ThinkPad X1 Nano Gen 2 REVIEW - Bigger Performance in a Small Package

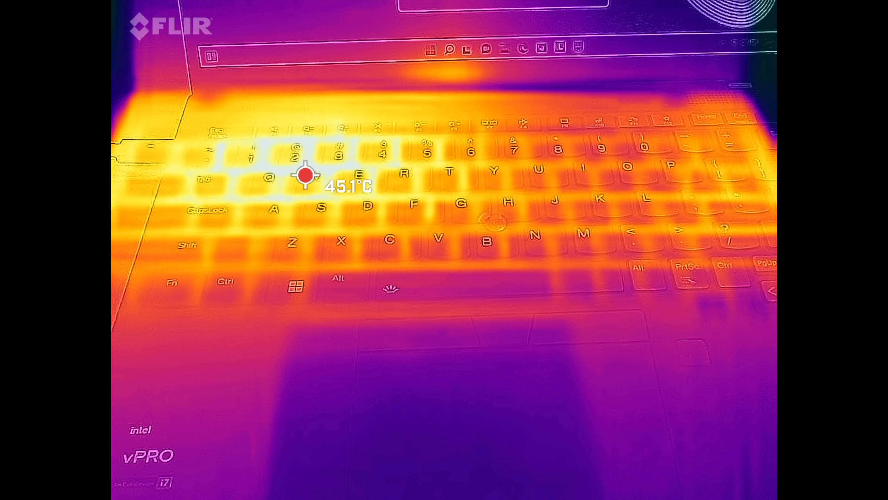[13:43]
On screen: spot 45.1°C
as you see that hot spot right here and on the underside as i'm pointing out right here when i put it under heavy load when i was running the cinebench
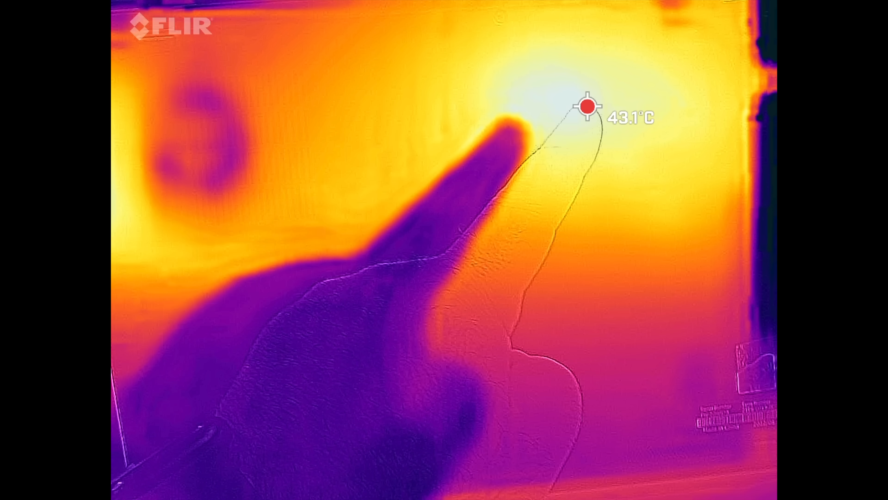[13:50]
On screen: spot 43.1°C
r23 a
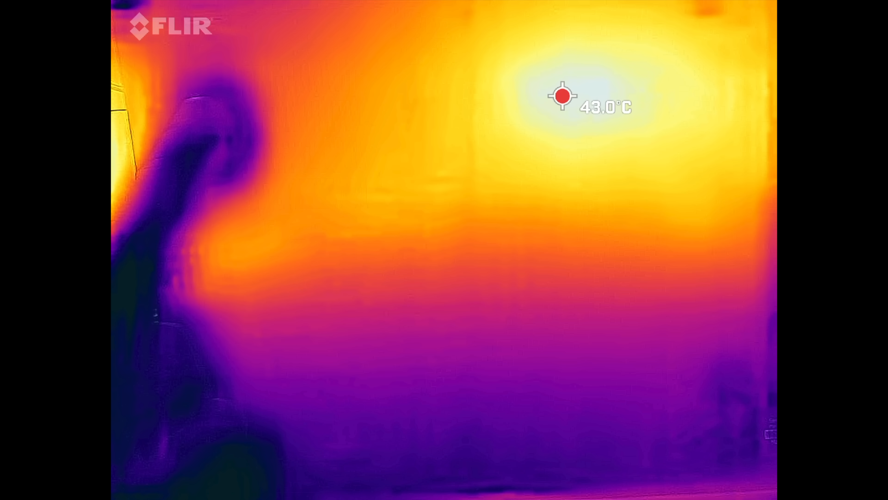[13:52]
On screen: spot 43.0°C
heavy sustained workload test that would account for any thermal throttling and it certainly heats up as you see here